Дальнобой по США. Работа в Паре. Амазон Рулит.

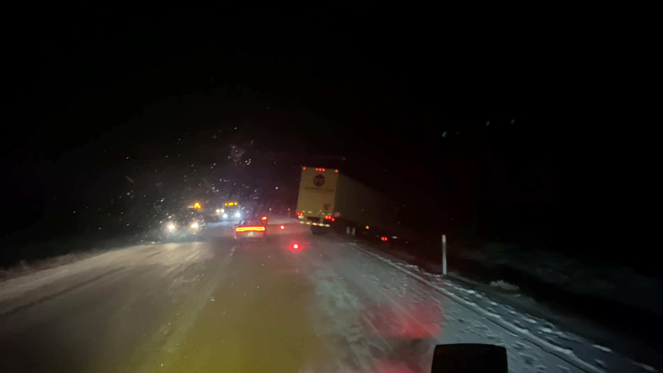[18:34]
Или на обочину. Здесь, походу, уже гололед, ребята. Вот, видите? Бедняжка.
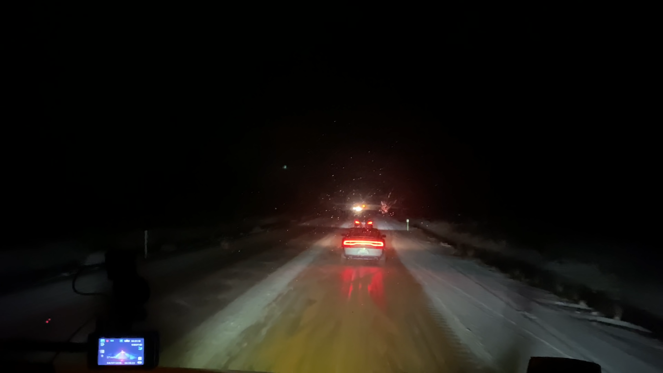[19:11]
Где-то... Нужно добраться. Сто маян до... Да, мы сейчас как раз на перевале. Да, здесь все устанавливают цепи уже или что здесь?
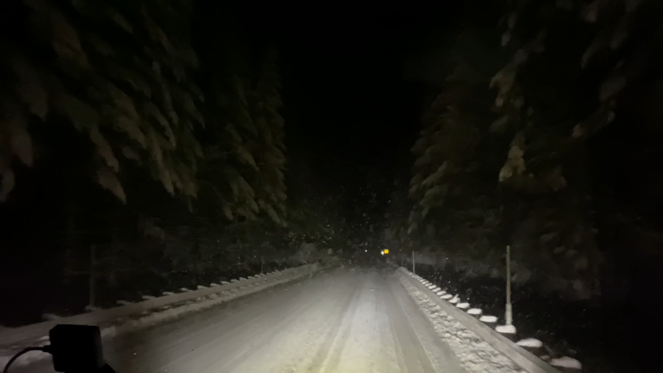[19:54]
Орегон рулит. Ёлочки все в снегу. Такая ляпота.
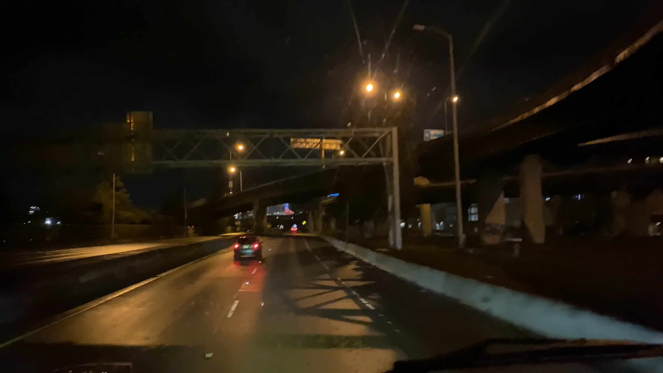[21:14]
почти на месте. 12 миль. 12 миль до места назначения, друзья мои.